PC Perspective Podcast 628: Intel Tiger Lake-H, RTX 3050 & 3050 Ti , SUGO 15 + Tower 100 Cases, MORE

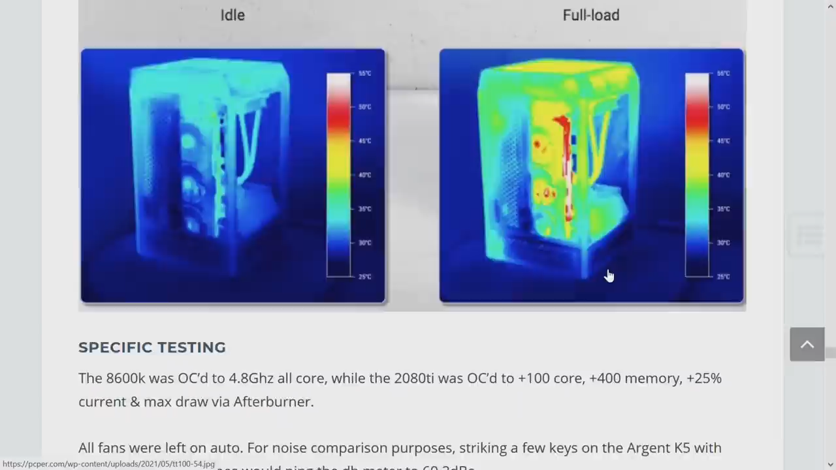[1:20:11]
yeah this is some thermal take data that uh they have on their site that shows exactly what i experienced is that that it handles computer components get hot when they're under load there's that and it and
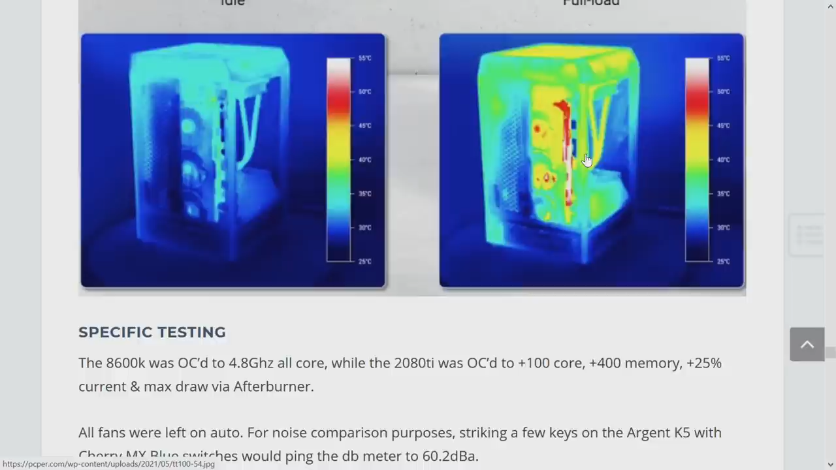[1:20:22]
it handles the heat pretty well it uh pulls in cold air from the bottom and and